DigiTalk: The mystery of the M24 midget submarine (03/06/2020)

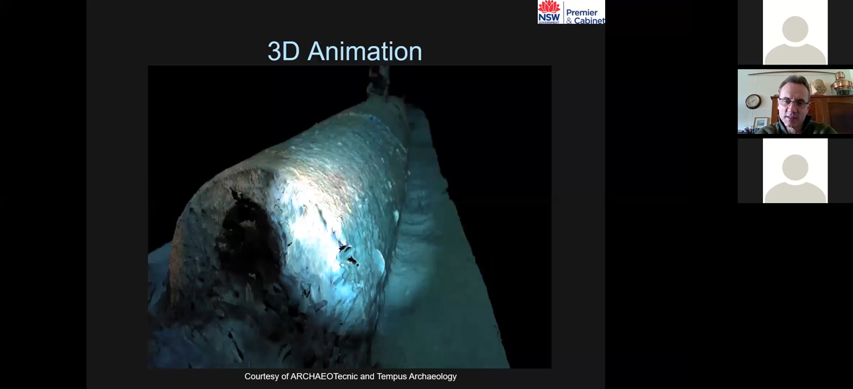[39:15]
Unfortunately it doesn't show it very clearly but there's actually a woebegone shark sitting in there at the time. And you can actually note all the marks and
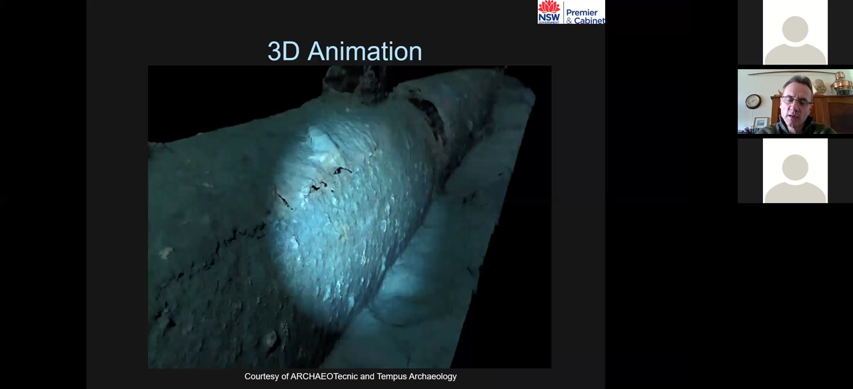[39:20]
features you can see along the hull.
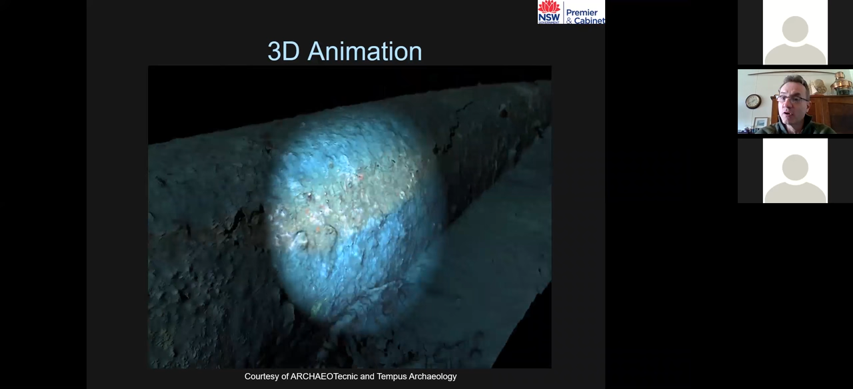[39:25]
So it gives you a fantastic idea of what the submarine actually looks like while it's sitting on the sea floor.